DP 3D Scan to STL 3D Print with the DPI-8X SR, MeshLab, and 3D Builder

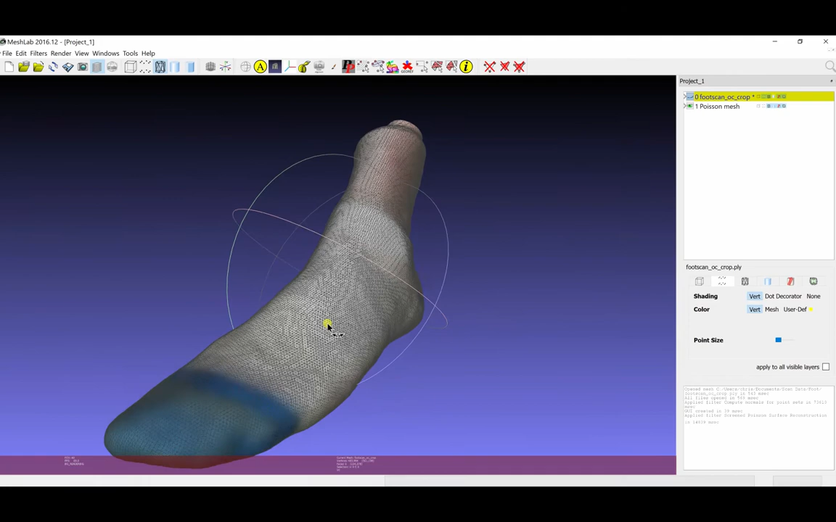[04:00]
I can toggle the wireframe on and off in the top left to have a look at the mesh that was created with detail from our dense point cloud. And I'll turn that off again now.